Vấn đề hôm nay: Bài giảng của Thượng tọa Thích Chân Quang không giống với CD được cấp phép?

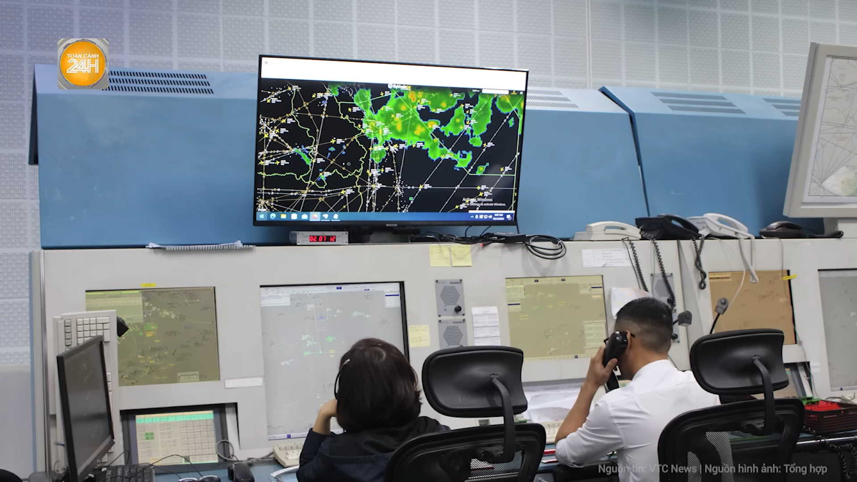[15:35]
nhiên tới gần 6h35 phút màn hình ATM xuất hiện cảnh báo
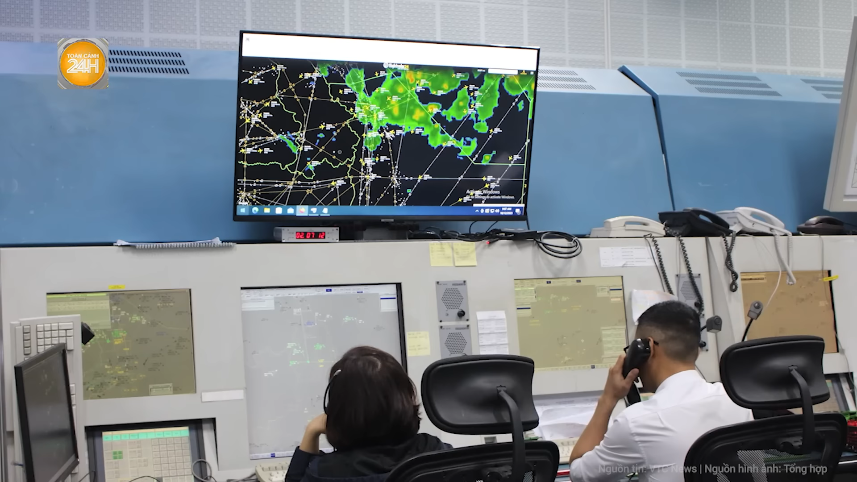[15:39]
STCA tức cảnh báo xung đột ngắn hạn Ngay lập tức kiểm soát viên không lưu hối hả cấp huấn lệnh cho H-1575 duy trì